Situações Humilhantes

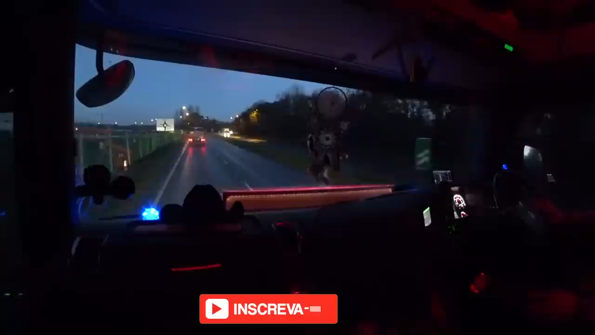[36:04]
Também a obra aqui da M23 aqui acabaram, né? Não tem mais
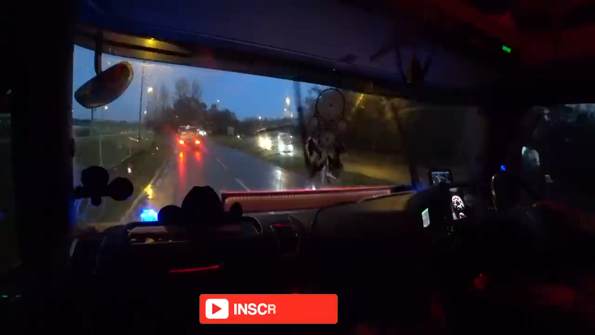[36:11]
aquela enrolação ali dos 50 milhas por hora.
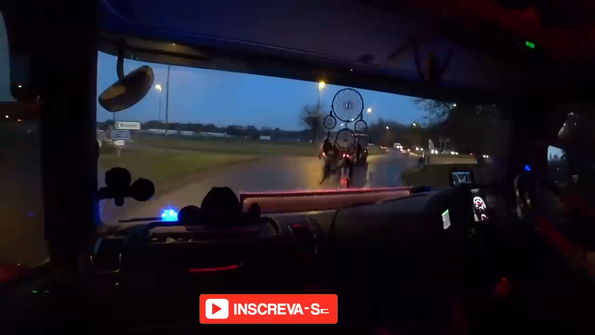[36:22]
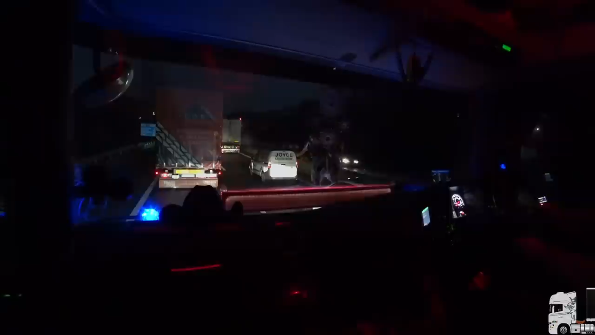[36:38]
A geladeira tá bem ali na frente ali, tô lendo a plaquinha lá, tá escrito